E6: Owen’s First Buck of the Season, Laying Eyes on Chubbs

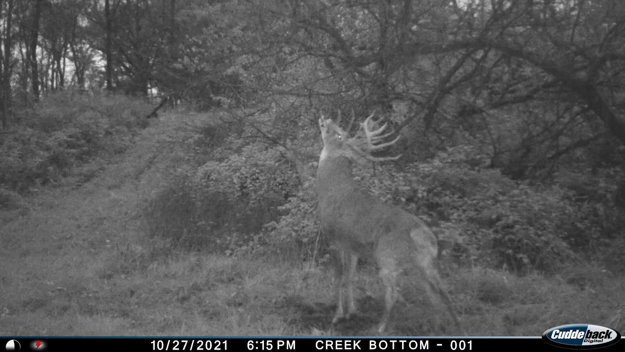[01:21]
He was here two nights ago with some legal shooting light left.